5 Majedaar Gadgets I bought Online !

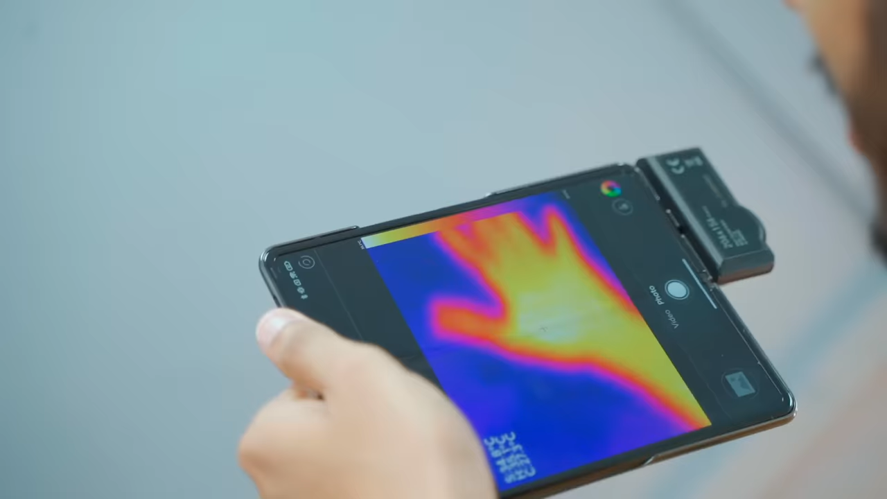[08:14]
तो मेरे हाथ का टेम्परेचर बता रहा है।
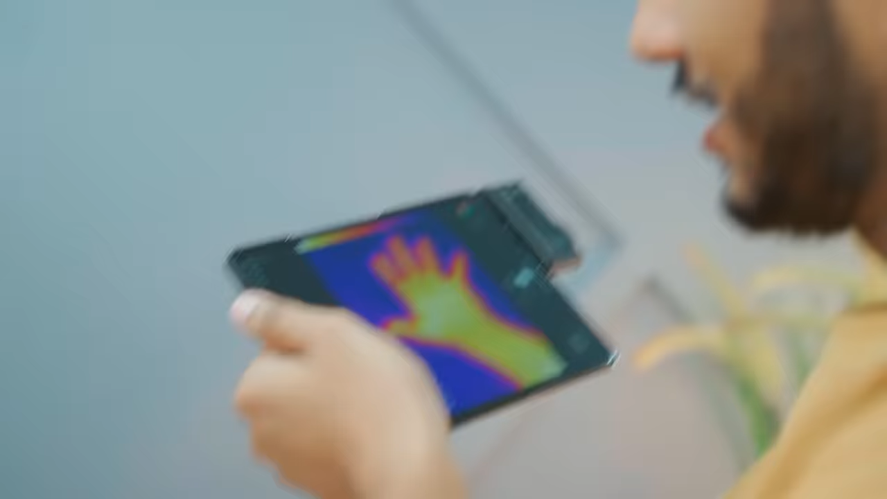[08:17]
अरे काफी मस्त चीज करूं मैं, ये वाला एक्चुअली गर्म कप है, नीचे की तरफ कॉफी पड़ी हुई है, ऊपर की तरफ थोड़ा सा ठंडा है।
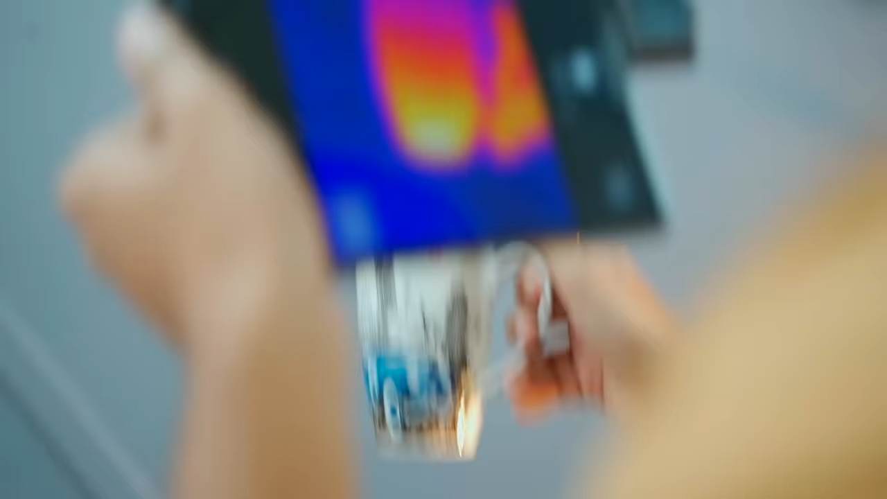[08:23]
ये एक्चुअली ये जो रेड डॉट है ना इसका टेम्परेचर नाप रहा है, इस पे 40 डिग्री दिखा रहा है।
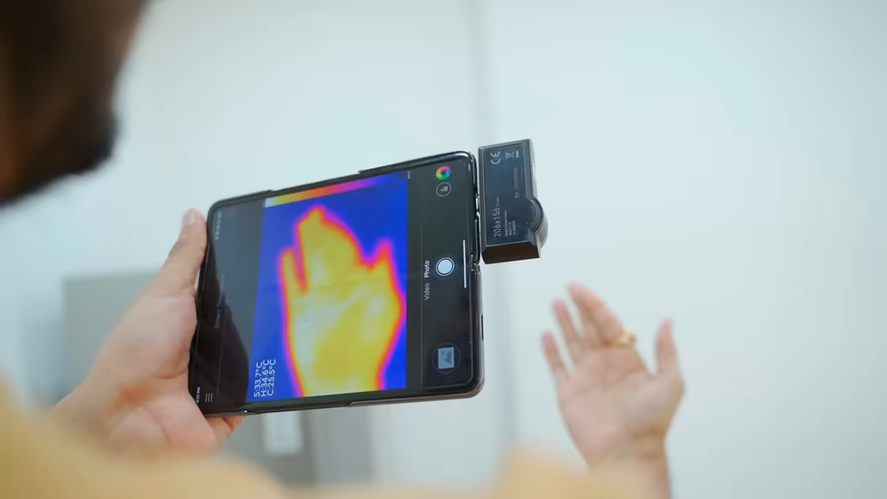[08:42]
ओ हाँ ये देखो मैंने अभी बर्फ निकाली थी तो मेरी उंगली पिंक हो गई थोड़ी सी,
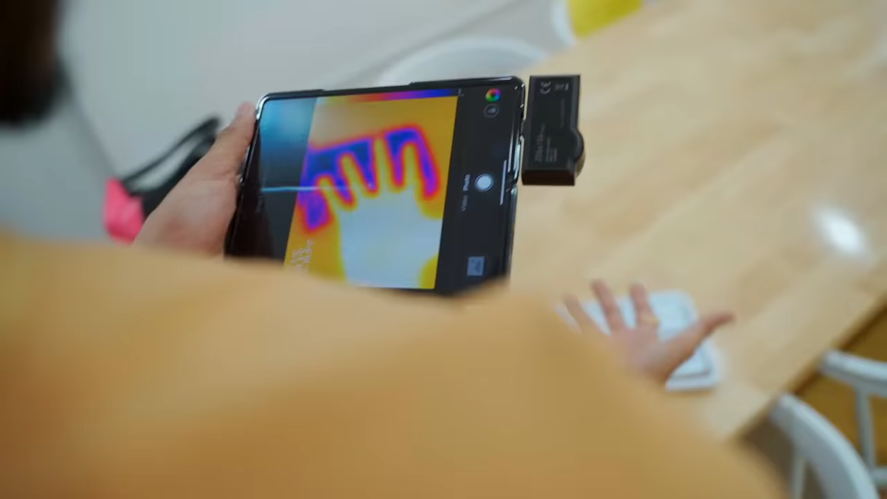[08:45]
ये जो एक्चुअल नीचे पड़ी है ना ये बर्फ है,
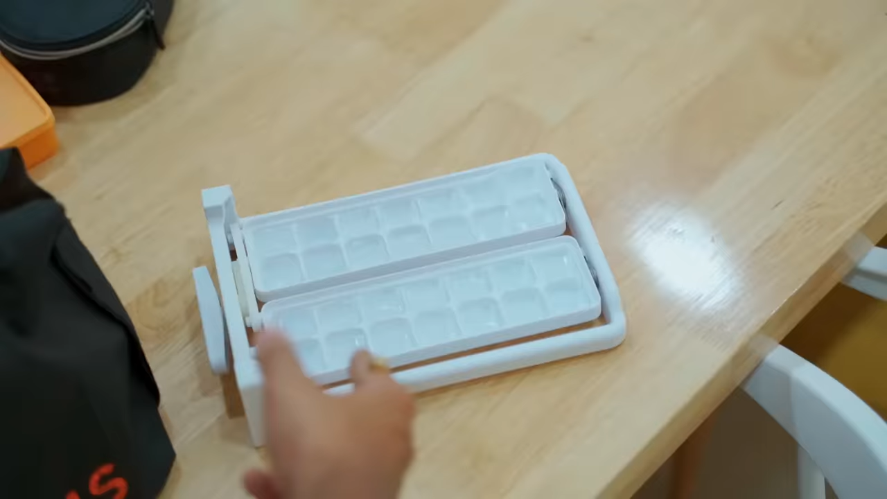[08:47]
और अब इस बर्फ को भाई अगर मैं छूंगा मेरा हाथ एकदम गर्म है,
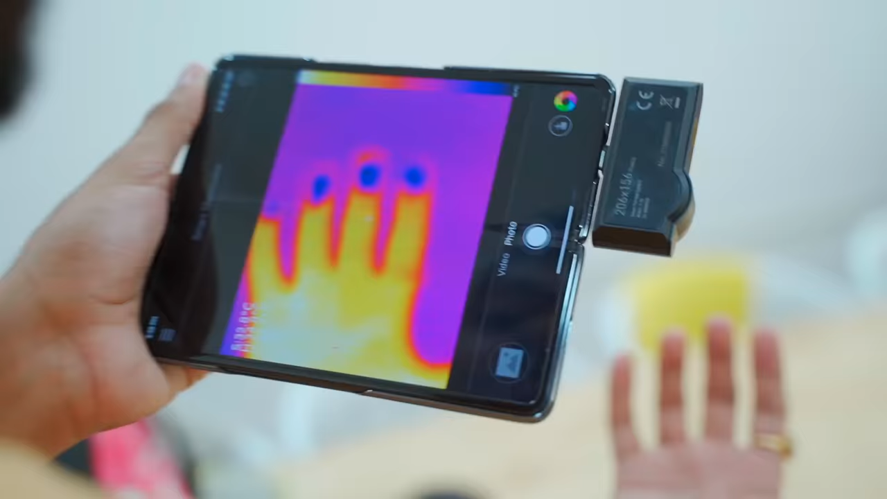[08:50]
उंगलियां ब्लू हो रही है भाई,